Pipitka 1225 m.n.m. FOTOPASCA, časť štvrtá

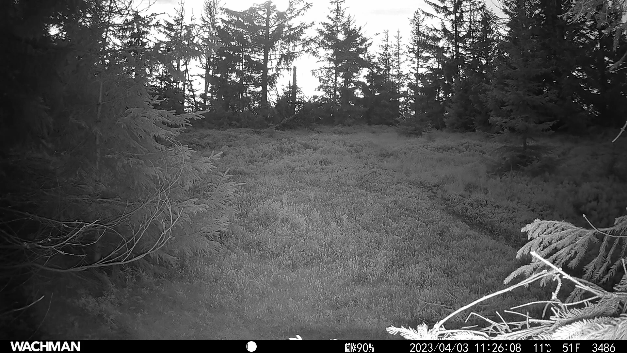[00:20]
Tieto zábery sú iné pretože tu nie je o jelnicu ani o mladia. To je srná. Ja sa viac pohybujú na nižinách takže to je taká zriedkosť že vyšla raz na kameru tu do chopca. Čupné zvuky tu boli niektoré videá som nechápal čo to je za šramot čo to je za zviera ľavo dole na obrázku.